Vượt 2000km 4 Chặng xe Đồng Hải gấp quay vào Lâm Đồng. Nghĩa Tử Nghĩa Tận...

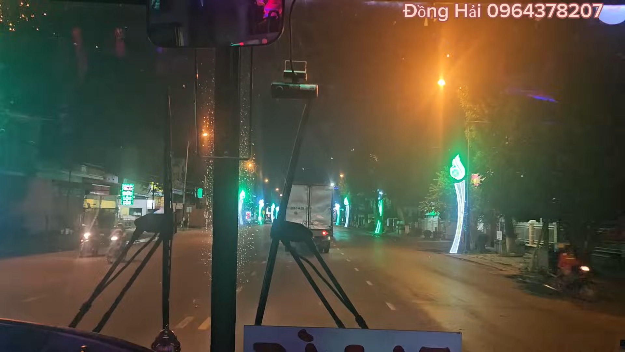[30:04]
Vừa xong thì mình đã đến vòng xoay của Liên Khương và đã lên xe của Phương Hải đi về Bảo Lộc.
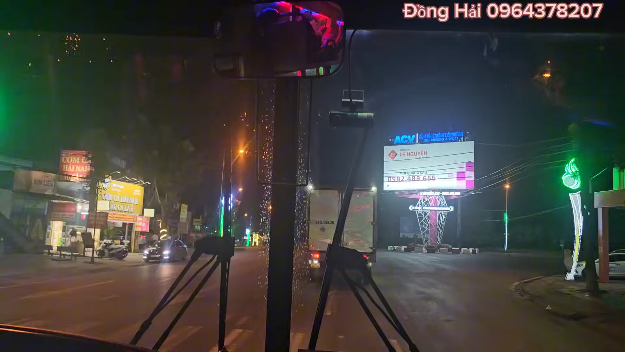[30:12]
Thật sự là cũng rất là mệt mỏi, 2000 cây số mà chuyến xe này mình đi cái những cái chặng đường quá kinh khủng. Bây giờ thì chắc là chỉ tầm khoảng 10 giờ đêm thì mình sẽ về đến Bảo Lộc và sẽ kết thúc của hành trình chuyến đi.